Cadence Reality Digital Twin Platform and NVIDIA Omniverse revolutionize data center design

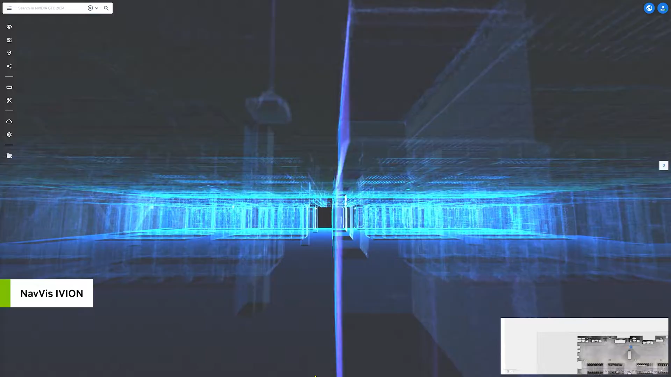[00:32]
so Kinetic Vision helps generate a 3D mesh from Navis LiDAR scanners and uses Preview3D's point cloud processing tool to clear the existing racks, leaving an empty data hall.